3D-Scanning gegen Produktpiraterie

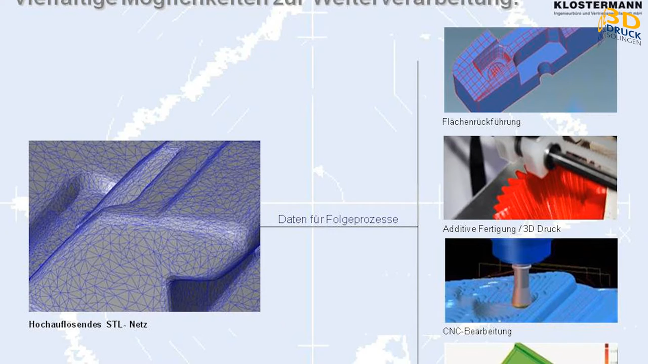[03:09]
Ausgangspunkt nach der reinen Punktewolke ist ein sogenanntes trianguliertes STL-Modell, wir dünnen die Punktewolke aus,
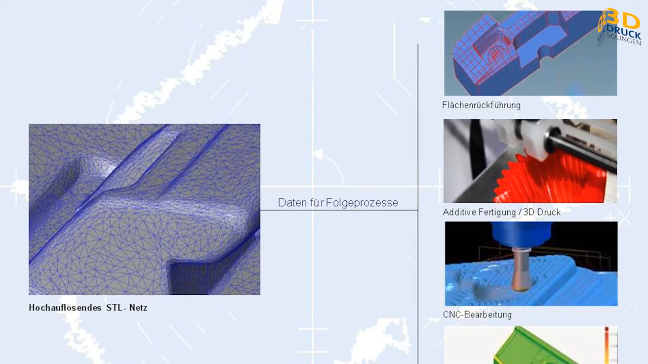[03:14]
beschreiben trotzdem die Oberflächengeometrie noch sehr genau. Was macht man damit? Die klassische Flächenrückführung, man kann das auch anders als Produktpiraterie nennen, wir sind hauptsächlich im legalen Bereich unterwegs,
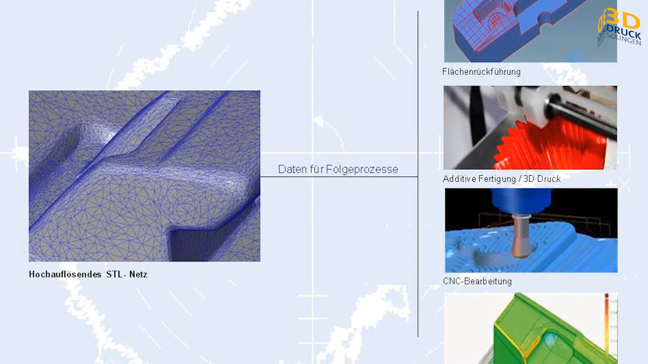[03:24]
wo man sagt, okay, es ist ein Bauteil, von dem es keine CAD-Daten mehr gibt,
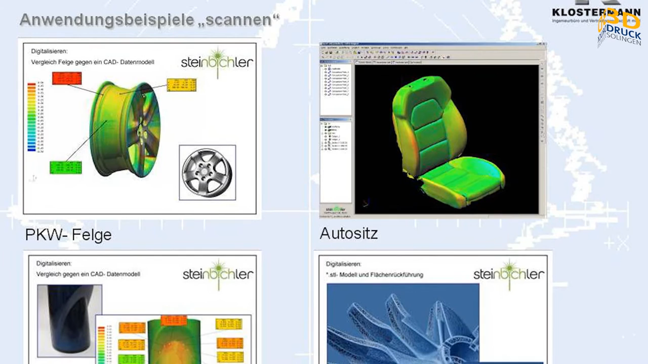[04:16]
Also die typische Autofelge im Bereich Messen gegen das CAD-Modell, ein Autositz,
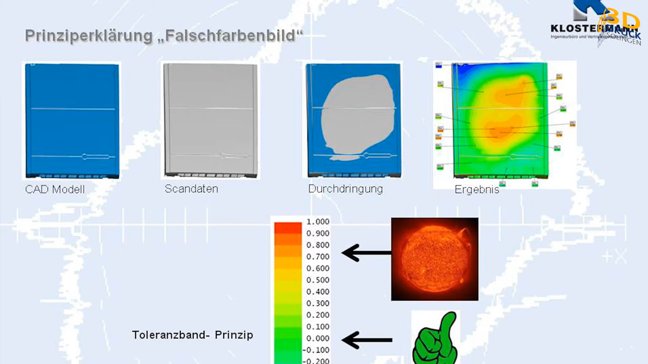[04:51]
wir verheiraten die Scandaten mit dem CAD-Modell und kommen zur sogenannten Durchdringung.
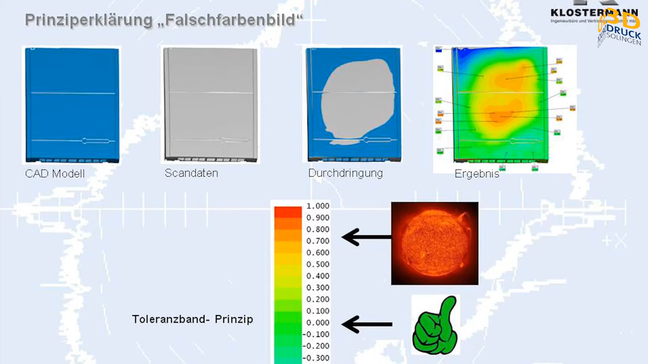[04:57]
Jetzt sehe ich schon und Sie in 10 Sekunden auch, naja, wir erkennen, dass die Scandaten in dem mittleren Bereich aus dem CAD-Modell herauskommen.
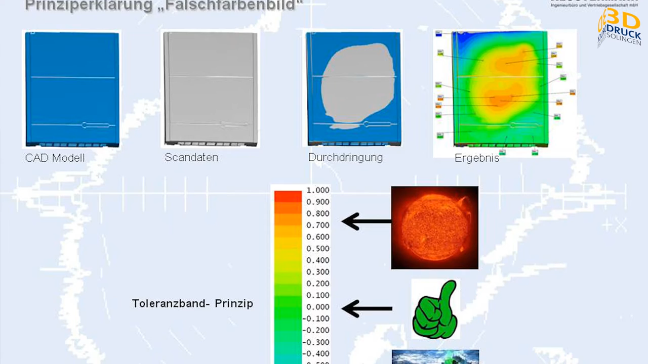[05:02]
Vermutlich hat das Bauteil da eine Beule nach außen und an anderen Stellen ist das Originalbauteil etwas kleiner als die CAD-Daten.